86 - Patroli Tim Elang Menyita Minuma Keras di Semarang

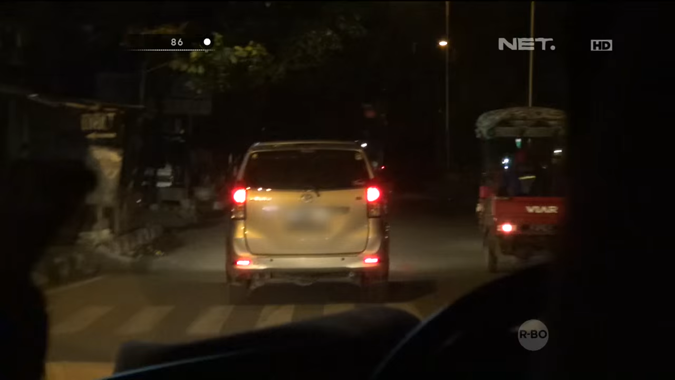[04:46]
karena biasanya pada malam Sabtu dan malam Minggu bergerombol sekelompok anak-anak yang biasa melaksanakan kegiatan balap liar.
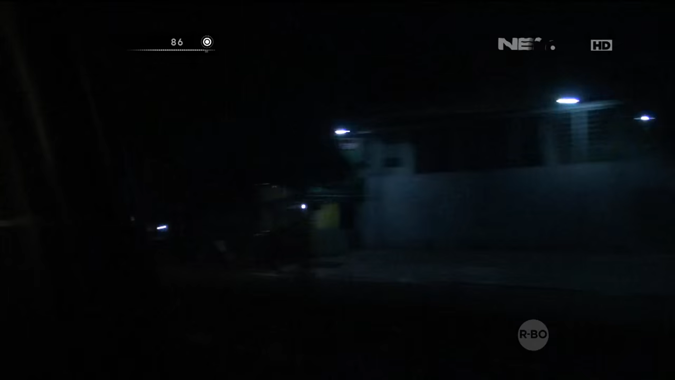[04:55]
Ternyata setelah sampai di lokasi, sama sekali tidak ada gerombolan
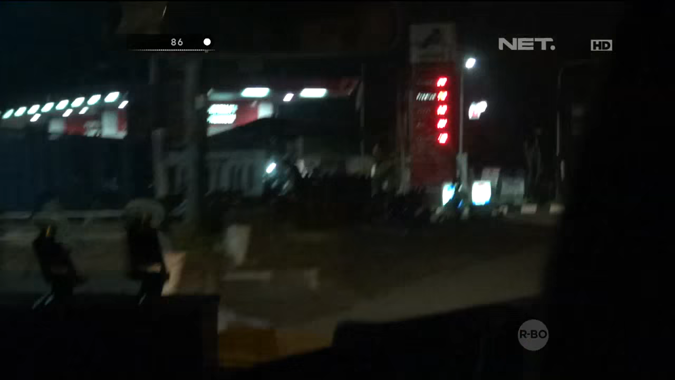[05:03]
anak-anak yang biasa melaksanakan kegiatan balap liar. Karena mungkin malam Sabtu kemarin kami melakukan patroli di